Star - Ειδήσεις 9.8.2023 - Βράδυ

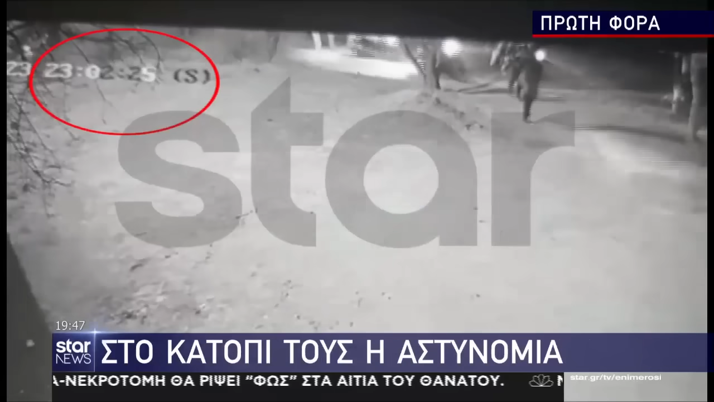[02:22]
Όπως αποκαλύπτει το Star, ένα λεπτό αργότερα η κάμερα καταγράφει στο ίδιο σημείο 7 αστυνομικούς με φακούς στα χέρια και μηχανές να ακολουθούν διακριτικά το τάγμα εφόδου. Δεν μπόρεσαν να επέμβουν και να αποτρέψουν την δολοφονία του Μιχάλη.